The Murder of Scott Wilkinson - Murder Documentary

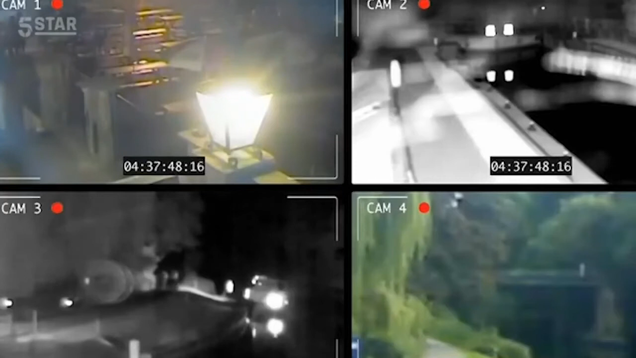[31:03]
Footage from the four cameras is examined frame by frame, a specialist scan for the tiniest of movements.
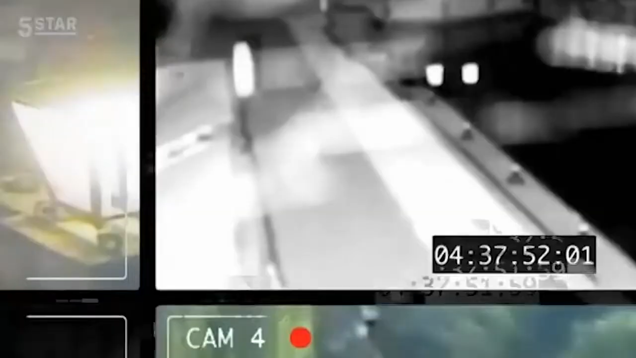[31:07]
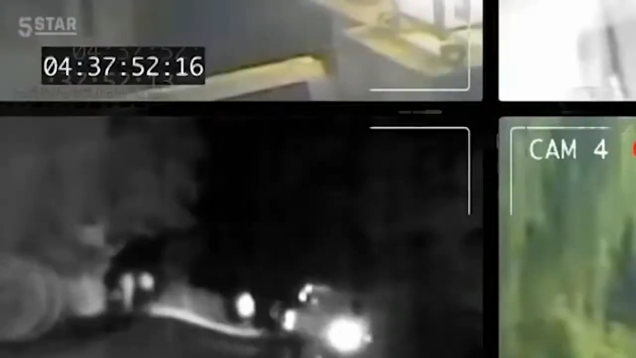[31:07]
It's a massive task, with more than 3.5 million frames to view.
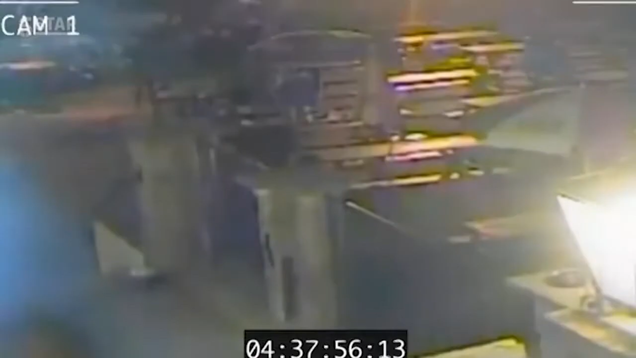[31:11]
If you have CCTV cameras that aren't maintained, then the quality is quite poor. You have spiders and you have cobwebs,
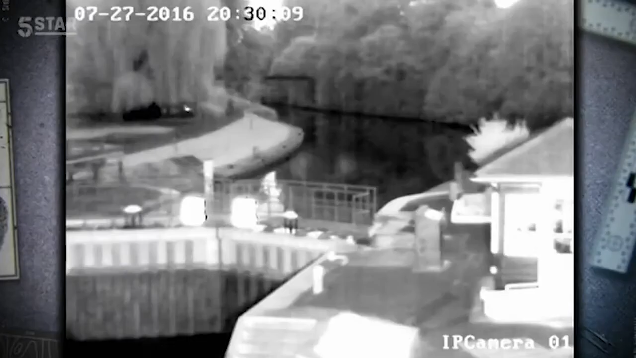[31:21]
which cause issues and cause also reflections in the light, which can be deceiving.